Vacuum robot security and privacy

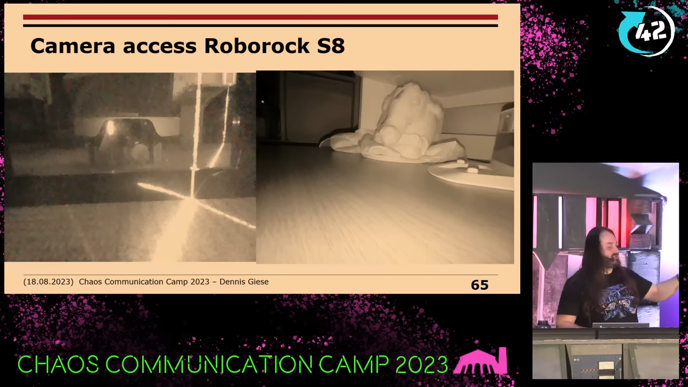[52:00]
On the right, you see my blue elephant, which I left in the tent, I think. So it's not blue here because it has like an infrared camera. So it sees basically just in black and white. All right, let's talk about quick findings which we found at Dreamy.